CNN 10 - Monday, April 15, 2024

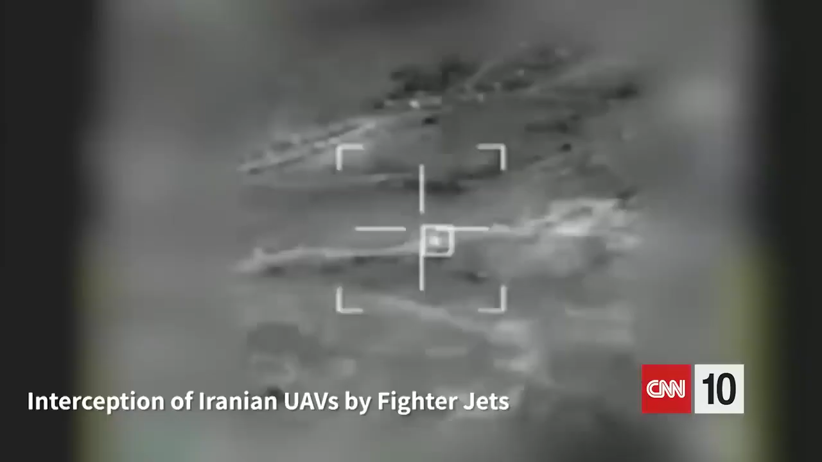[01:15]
its partners including the united states israel's iron dome uses sensors and computers to
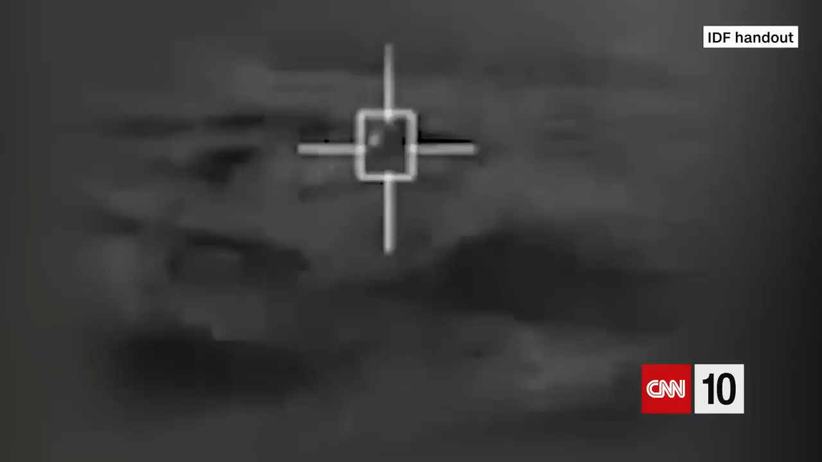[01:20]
calculate the trajectory of an incoming missile or drone and then fires its
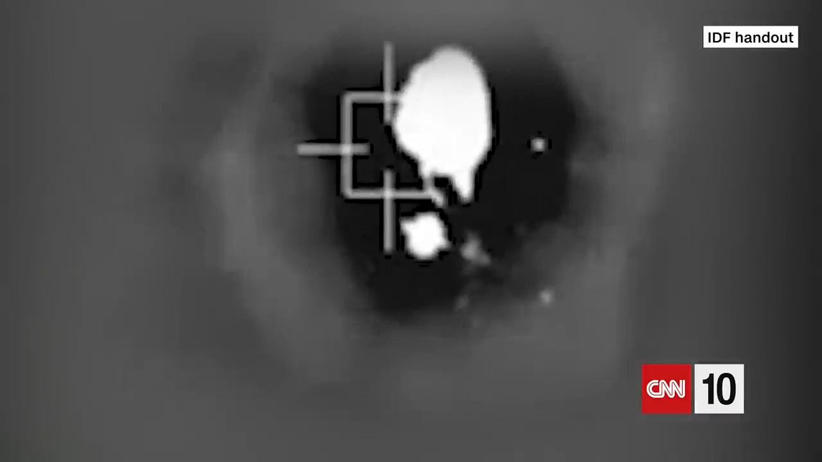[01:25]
own missile to intercept and destroy that incoming projectile saturday night these defense systems